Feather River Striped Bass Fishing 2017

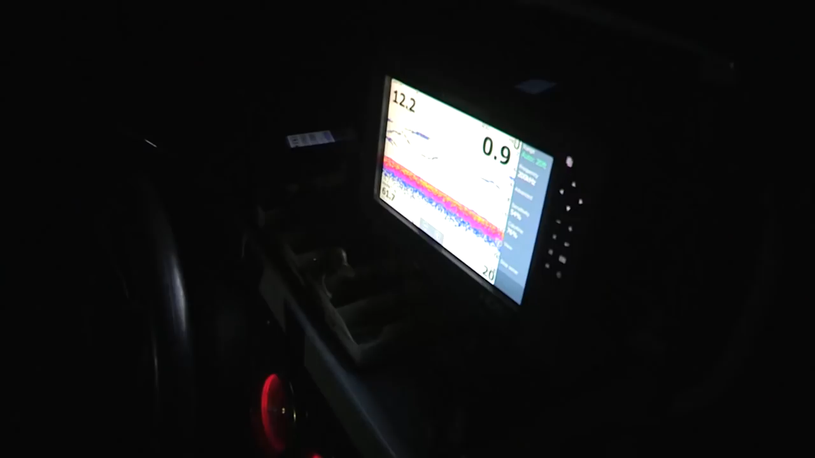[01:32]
so that's going to help a lot and on the screen here on my lorence
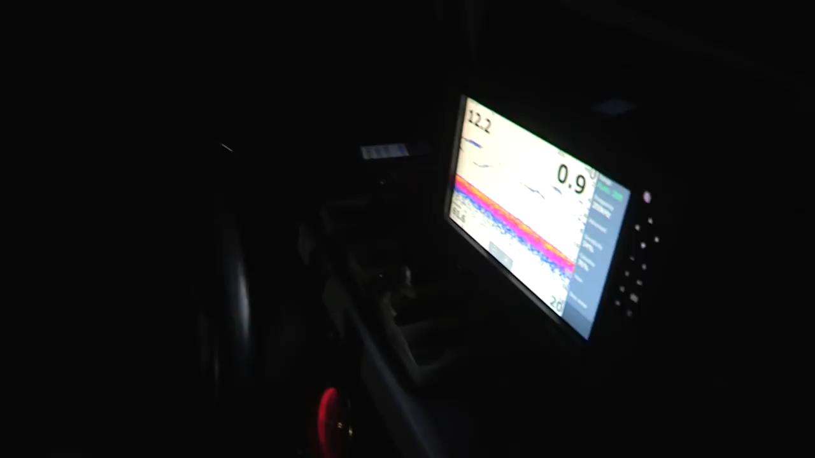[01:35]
there's all the fish you want so hopefully they'll bite this morning welcome to the jungle boys